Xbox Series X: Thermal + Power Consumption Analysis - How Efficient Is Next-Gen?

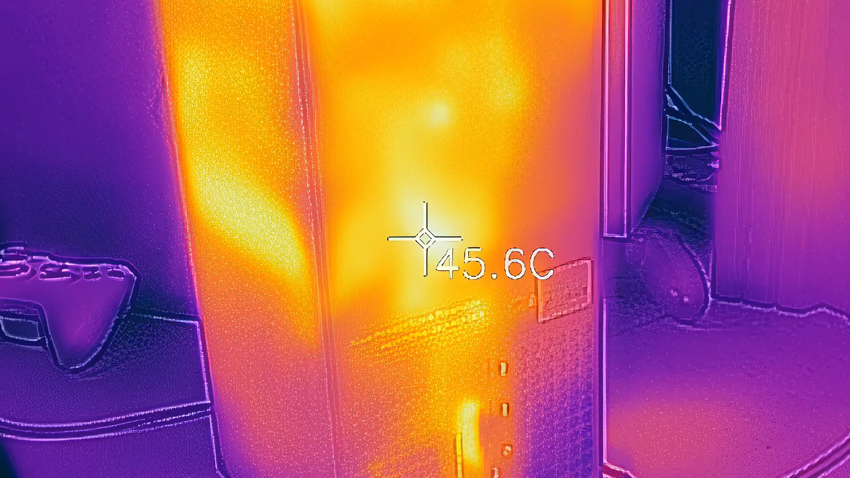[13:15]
On screen: spot 45.6°C
I suspect it's simply the case that the funneling of heat with Series X in this kind of chimney-like arrangement concentrates it. That may be what's causing the concern when really you're pushing a max of 20 to 30 percent more heat out than Xbox One X, assuming that the power consumption funnels directly into heat, of course.